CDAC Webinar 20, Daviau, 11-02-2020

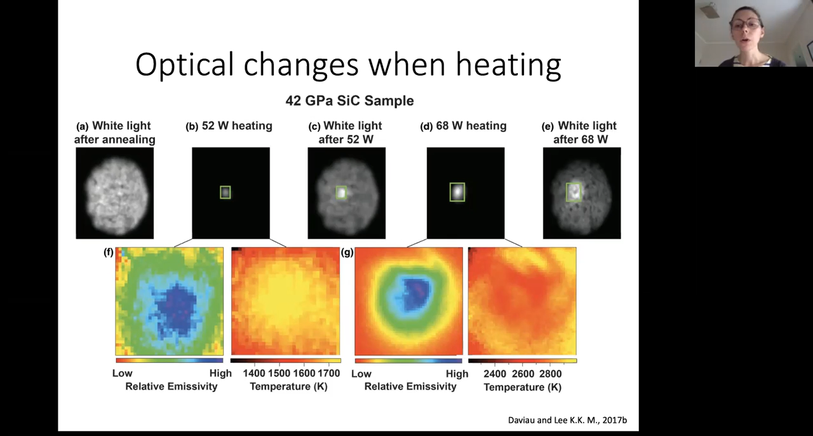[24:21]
begin to alias the light so that you start to see uncorrelated temperature and emissivity maps and so if we go through a whole bunch of samples look at at what temperatures this happens we can begin to find kind of where the space change